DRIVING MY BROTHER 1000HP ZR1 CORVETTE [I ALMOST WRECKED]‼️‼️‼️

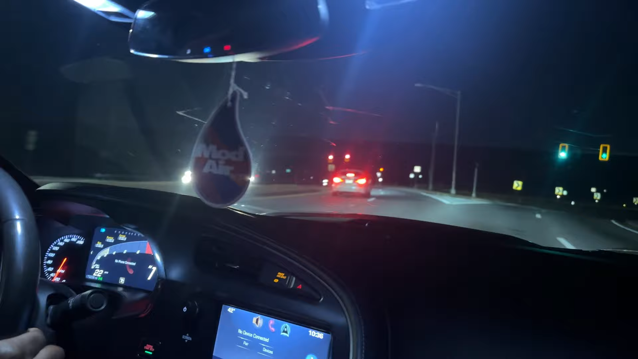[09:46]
Like this, you just gotta navigate. You see what I'm saying? Like a coochie, motherfucker. You know what I'm saying?